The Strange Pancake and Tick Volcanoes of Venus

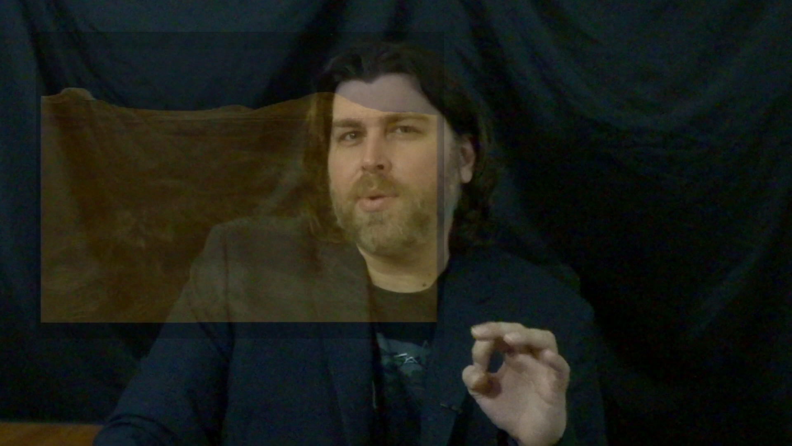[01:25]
near the summit of Venus's tallest volcano and near the northern flank.
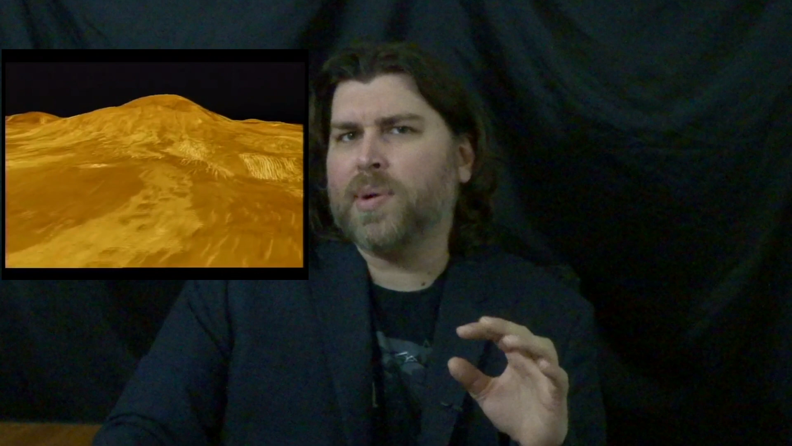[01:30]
But it would be pretty strange if only one volcano on Venus was active, wouldn't it? Thankfully, new evidence seems to suggest that volcanism is alive and well on the Earth's sister planet.